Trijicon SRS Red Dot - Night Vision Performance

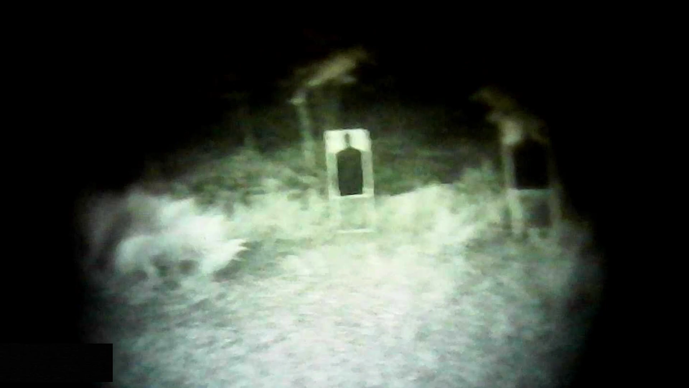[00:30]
So it kind of follows the same design principles. So it has a really, really big objective window, which when you're shooting a red dot, it doesn't really matter.
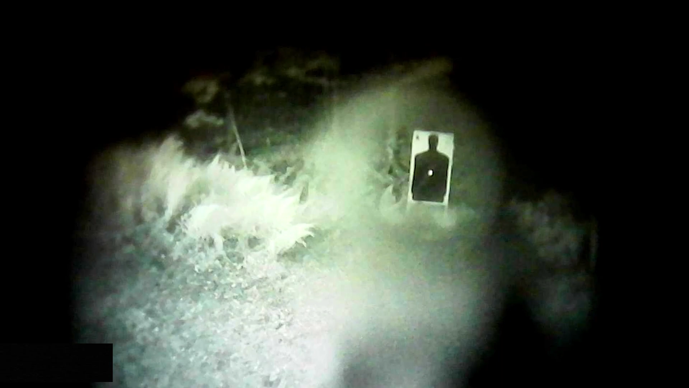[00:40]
But because it is the predecessor to the MRO, it has a lot of the MRO's problems also. And you can kind of see that under NV, there's a little bit of distortion,
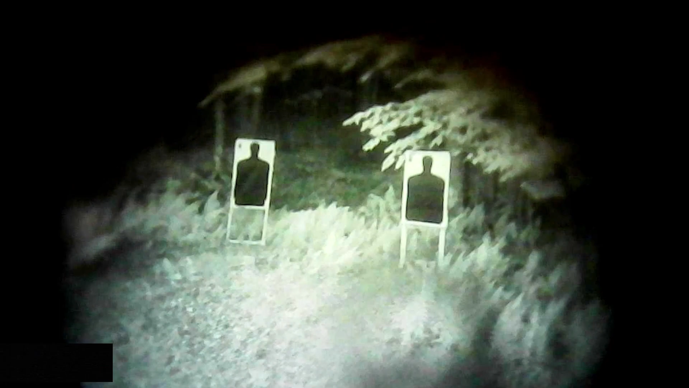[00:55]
maybe a little bit of zoom in the optic.
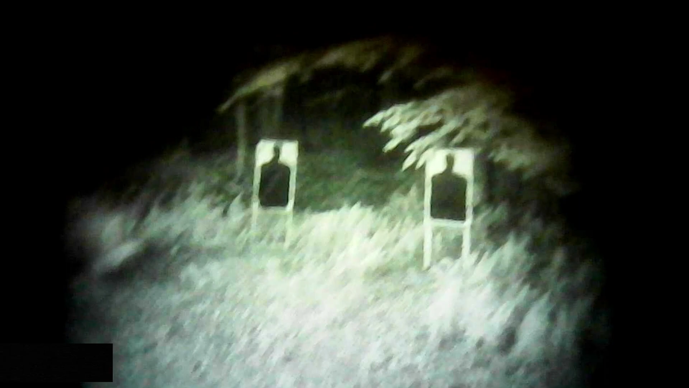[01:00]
And I got a full moon out here, so I'm really giving it all the benefit of the doubt that I can. But you can see it has a little bit of distortion and zoom,
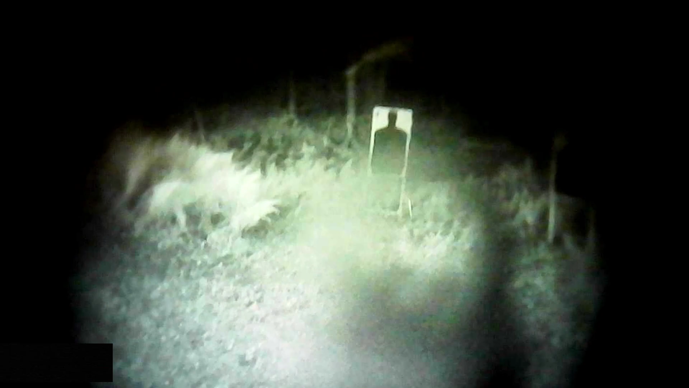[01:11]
and it makes the targets look a little bit blurry. It's not that bad in well-lit conditions like this, but if I didn't have a moon out here, this would become pretty unusable at distance pretty